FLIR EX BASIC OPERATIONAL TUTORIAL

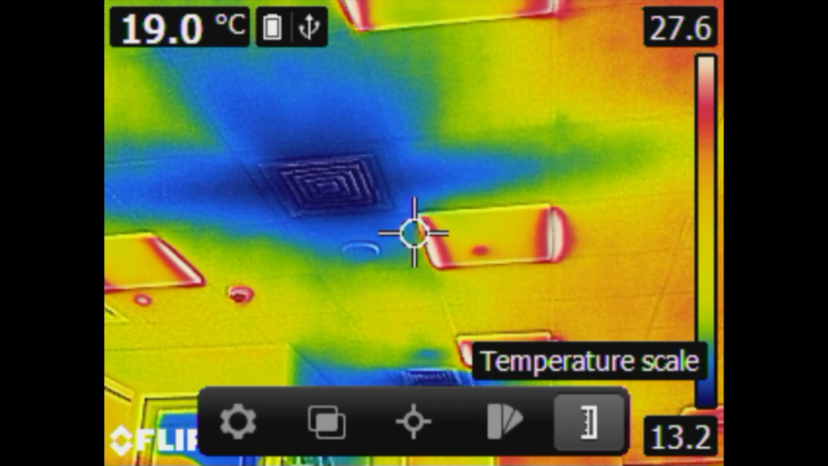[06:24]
On screen: spot 19.0°C
Pressing the center button will display your two choices, the auto and manual.
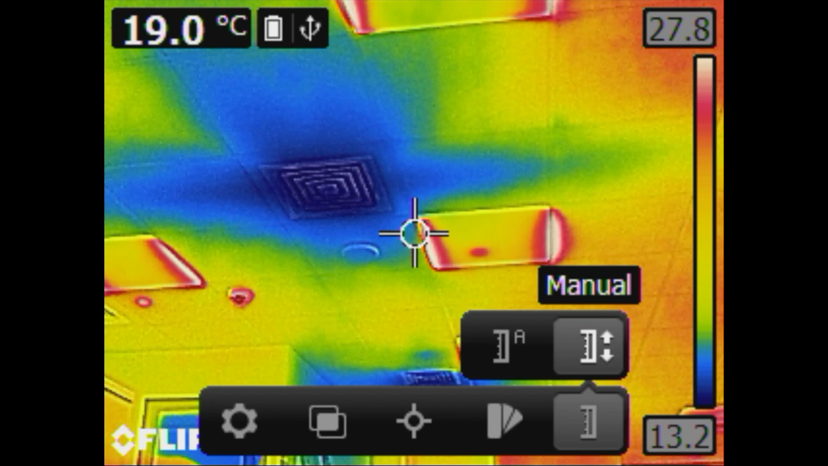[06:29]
On screen: spot 19.0°C
Toggle the navigation pad up and down to manually adjust the scale. Press the center button on the navigation pad
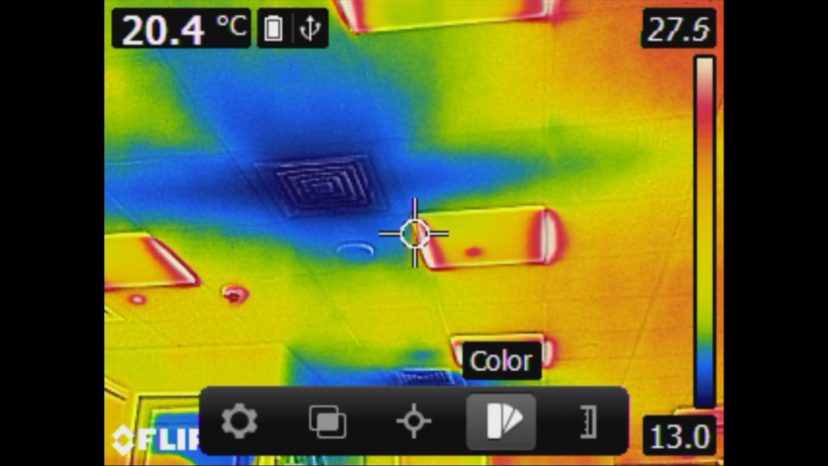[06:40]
On screen: spot 20.4°C
to bring up the main menu and navigate the color palette. You'll have different options such as the following. Iron palette is the mostly used due to
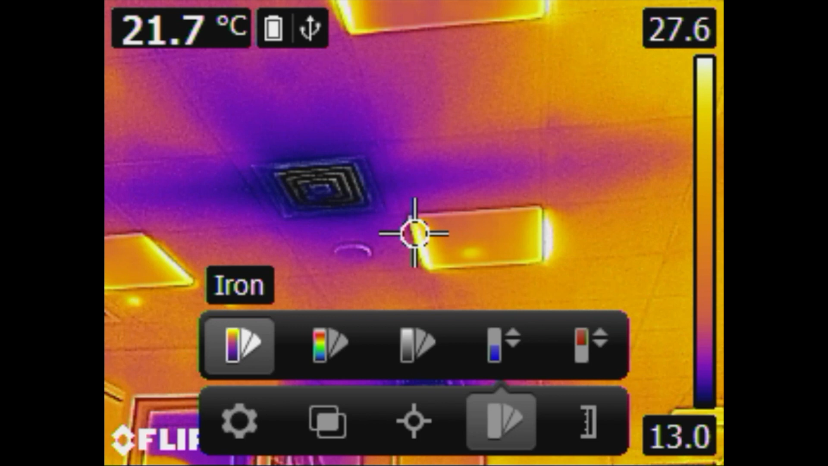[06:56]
On screen: spot 21.7°C
the good balance of thermal sensitivity and spatial resolution.
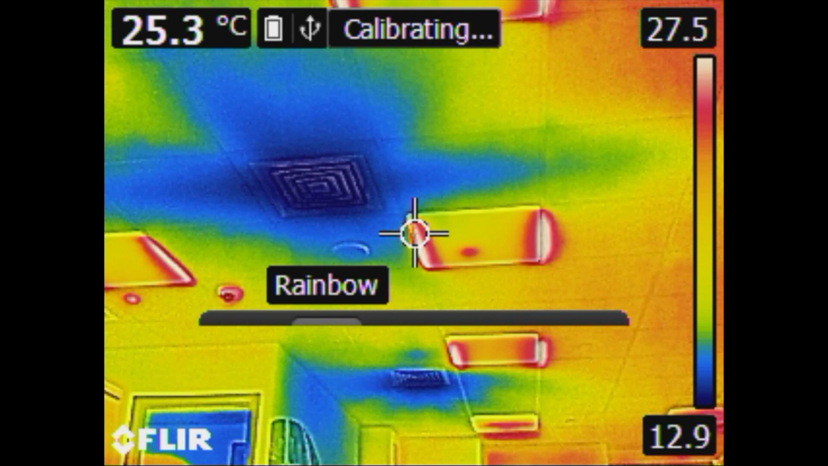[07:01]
On screen: spot 25.3°C
Rainbow palette is helpful when significantly considering the differences among certain temperatures. These thermal cameras offer several kinds of
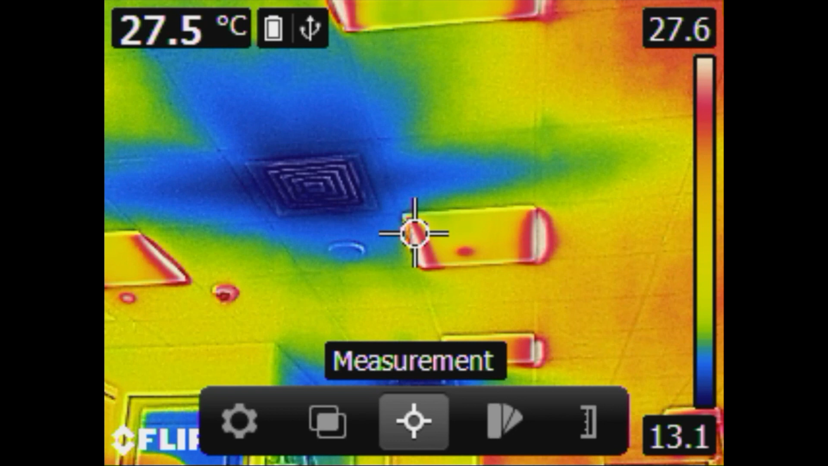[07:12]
On screen: spot 27.5°C
temperature measurement tools such as The center spot meter to know the temperature of a certain spot. The hot spot box, which provides the maximum temperature inside the displayed box. The cold spot temperature box with the minimum temperature value in an area. You also need to adjust the temperature measurement parameters such as the following.
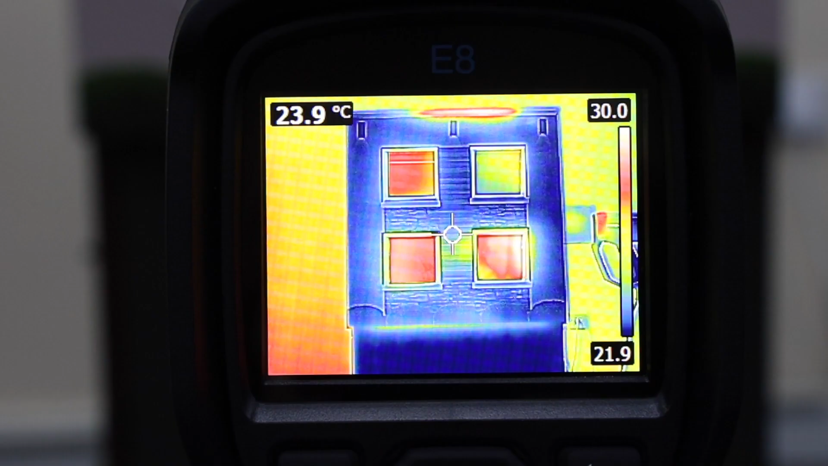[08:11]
On screen: spot 23.9°C
Any abrupt or excessive movement during saving may blur the digital or thermal photo as they are captured at the same time when pressing the button.
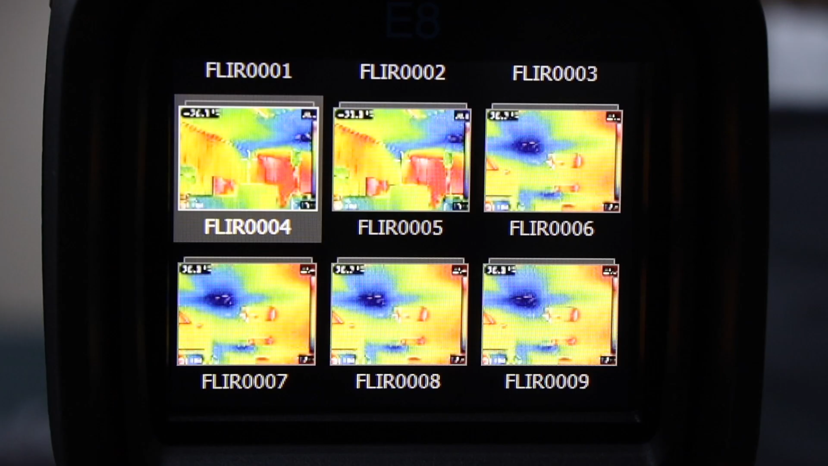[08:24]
To delete the image, navigate the archive and select the image you want to delete. Press the trash icon then select delete.
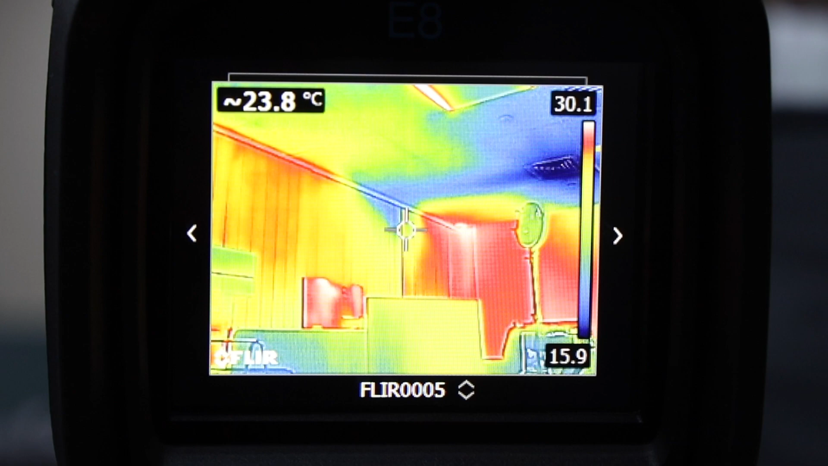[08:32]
On screen: spot 23.8°C
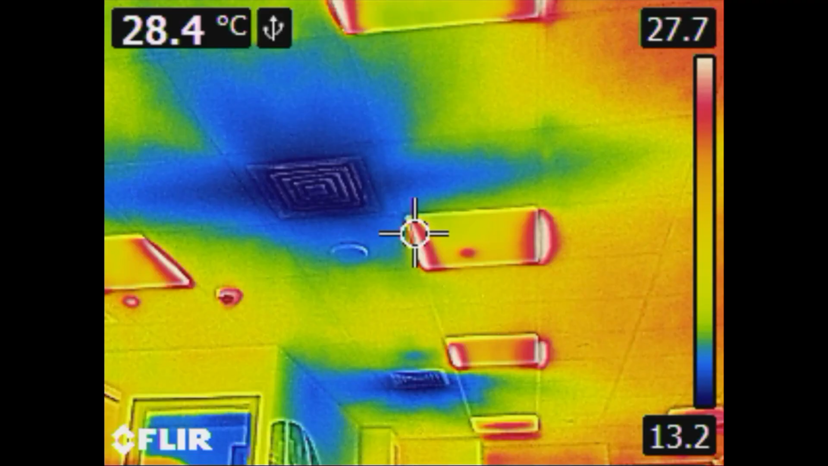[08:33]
On screen: spot 28.4°C
Occasionally, you will notice that the live image freezes for a moment. A shutter sound can also be heard during this brief interruption and the word calibrating will appear at the top of the display.
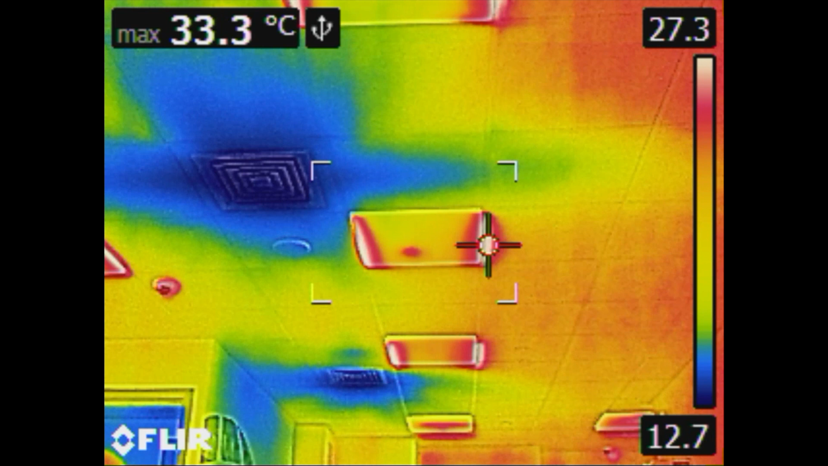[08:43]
On screen: max 33.3°C
This is called non-uniformity correction or NUC.